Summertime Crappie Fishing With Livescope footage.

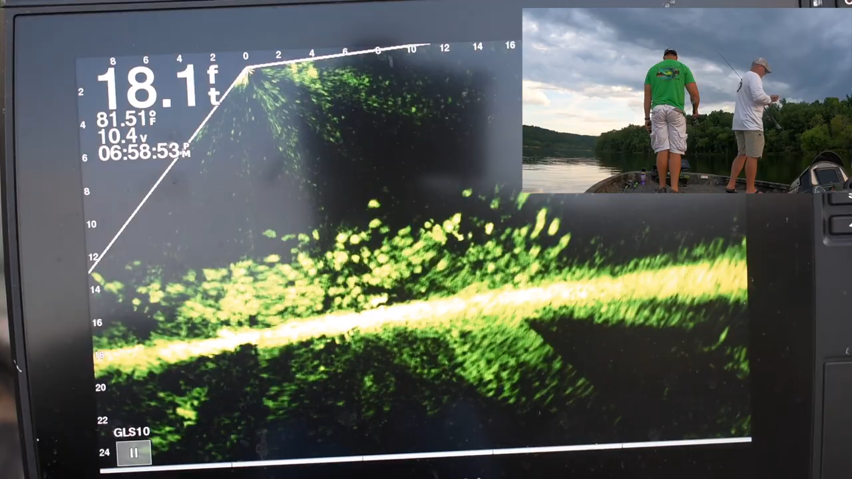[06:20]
On screen: depth 18.1 ft
But, and another thing that I'm doing there is I may have be seeing bites and may not be letting them eat it, because I'm trying, sometimes I'll even take it and let the little fish spit it out, because I'm getting down in there. I'm trying to entice something bigger to eat it. And sometimes it works, sometimes it doesn't. It's just kind of giving you an image of, you know, what we were seeing. Another one of the objectives with today's video is just, you know, just to show you, because
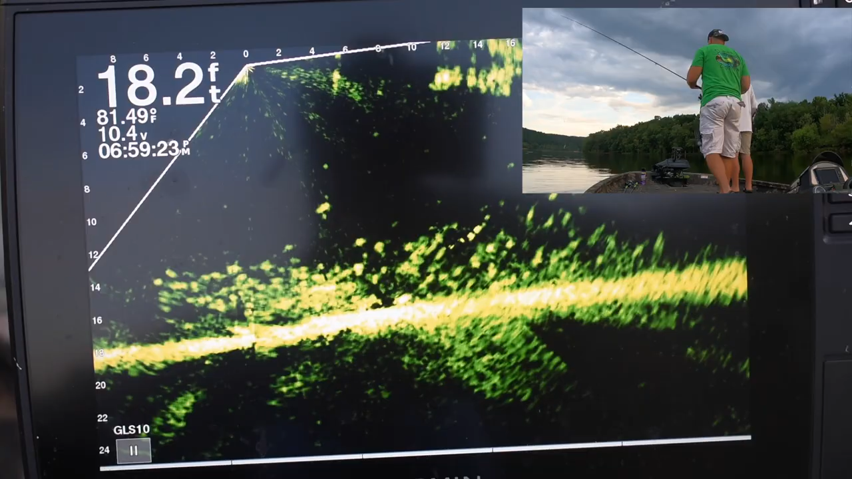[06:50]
On screen: depth 18.2 ft, water 81.49°F
I guess it's been right at an hour that we've been fishing. You only got the first 6 minutes, but they actually turned on even better later in the day, and you're going to see that. See, he was on and he's off. Let's see here, I don't know which one of us that is. See, they're coming back up at the egg sinker. These are smaller fish.
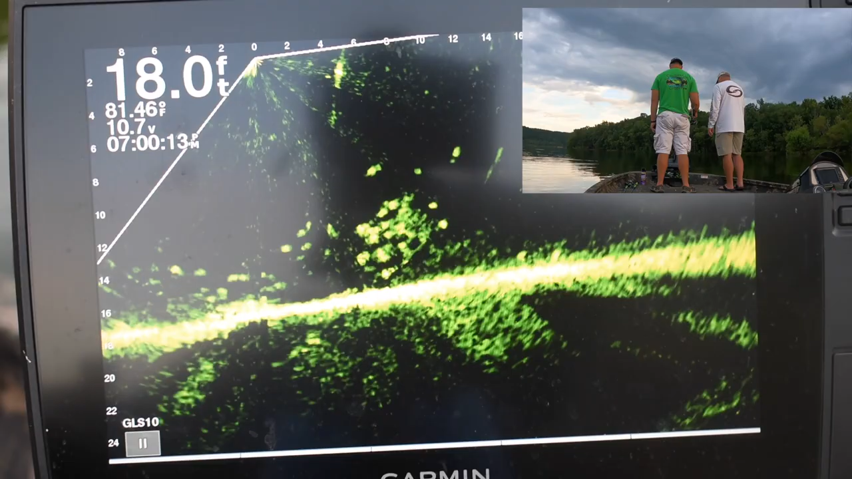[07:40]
On screen: depth 18.0 ft
maybe 2 weekends ago, and big, huge school of fish, and I actually was able to see one fish in the school that was, you know, north of a pound, and we dropped in on it, and luckily it was the bigger fish that hit it. But you know, if you're not, and it's like I tell people that fish with me, you know, I can't tell you when to stay with a pile of small fish and when to leave. Sometimes I'll look at a pile and I won't see anything that really excites me,
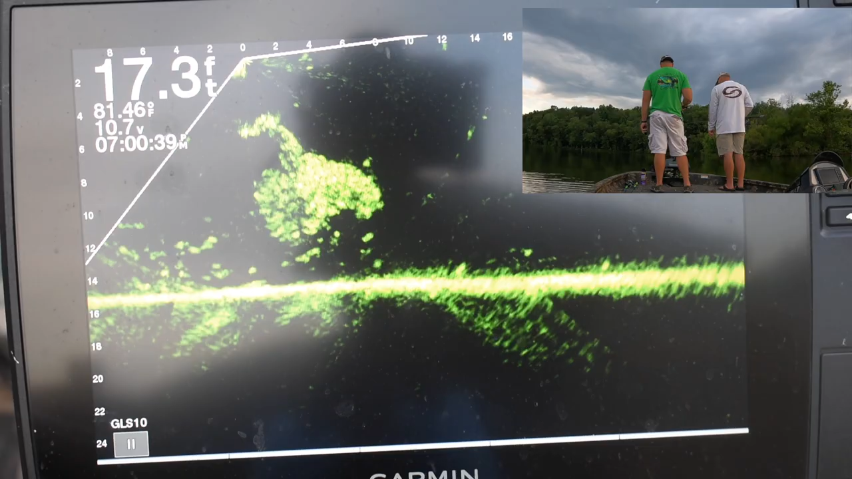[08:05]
On screen: depth 17.3 ft
and right there you're seeing a ton of bait fish. And it's kind of amazing that we're actually able to get them to eat these artificial baits whenever they have so much bait. You can see we're kind of pushing through it there for these fish to eat. I actually went out this afternoon just before dark, and we were using a cast net to catch gizzard shad,
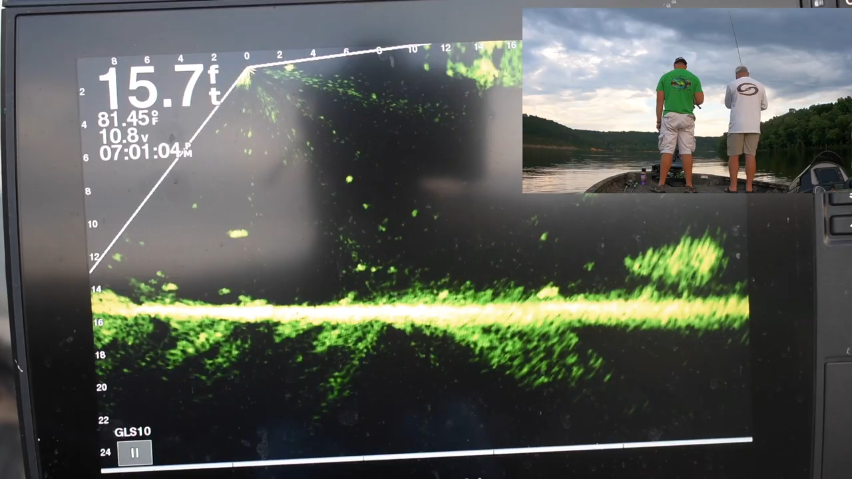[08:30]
On screen: depth 15.7 ft, water 81.45°F
and actually saw two bigger fish busting up the bait balls and feeding, and that was really cool.
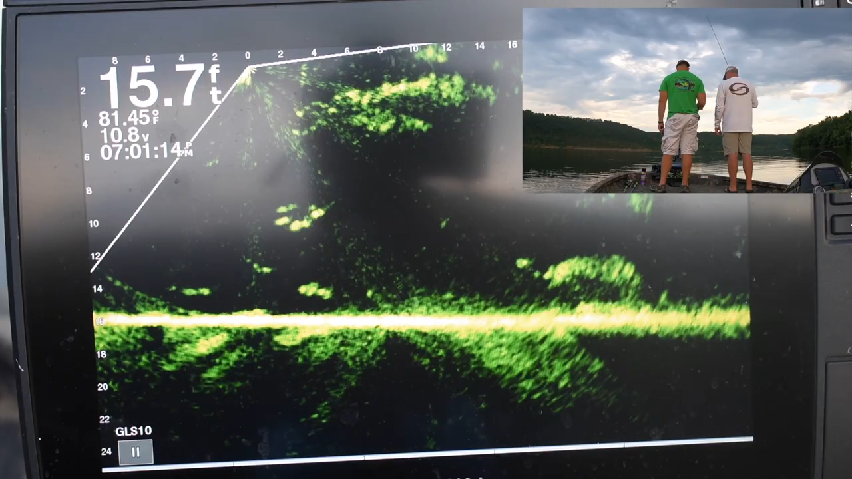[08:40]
On screen: depth 15.7 ft, water 81.45°F
But there, you can see here, there's just ton of bait everywhere. I mentioned that we had done some filming with a drone this week. Looking forward to getting that out to you. We're probably also going to do some, and I don't know if we'll film it. I'm definitely going to be back on the creek fishing. If that's something y'all want to see, if y'all like seeing videos fishing on the creek, you know, leave a comment, let us know.
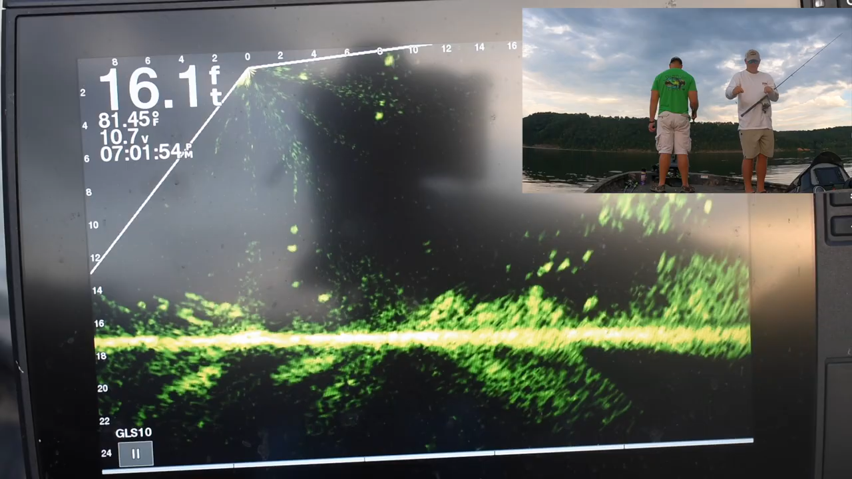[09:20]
On screen: depth 16.1 ft
Definitely know you like the Livescope footage, so we're going to continue bringing that. I think I may have got some footage using the cast net to catch bait. I'll have to review that, I'm not sure. But hey, leave some comments, let us know what you think about the videos. If you don't really like them, you don't have to comment. It's not going to hurt feelings. I mean, some people may not like the videos,
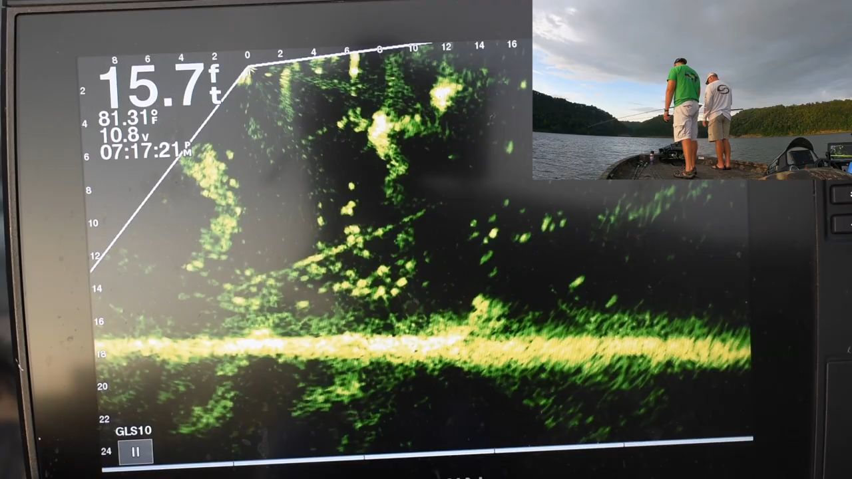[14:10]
On screen: depth 15.7 ft, water 81.31°F
And look how we're dropping down below the tree, trying to entice these fish to come out. And got that one to look, but just could not get them to commit on this evening for this particular trip. So you go back down there, you get his attention, come up, and no love. You see that one, it looks, and I think it might be of the bass nature. It looks like it might have been chasing something there right under the trolling motor. But cool footage.
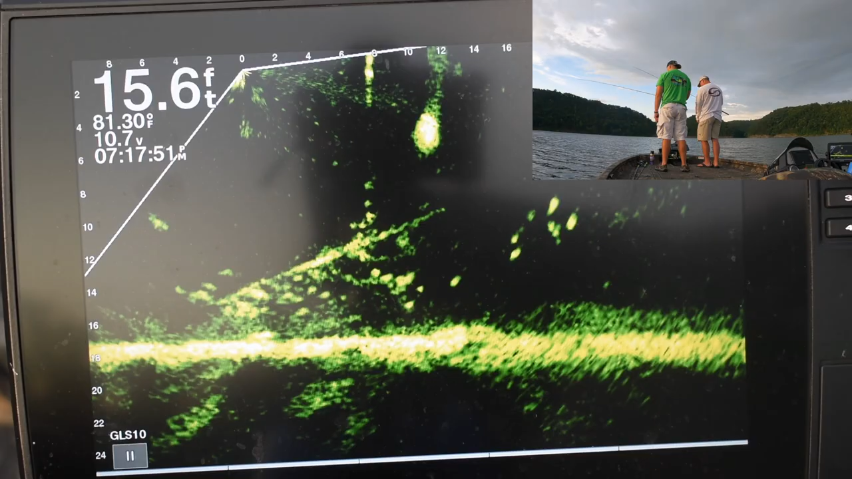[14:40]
On screen: depth 15.6 ft, water 81.30°F
Just because you get the live scope and you see them, it looked like it's on there.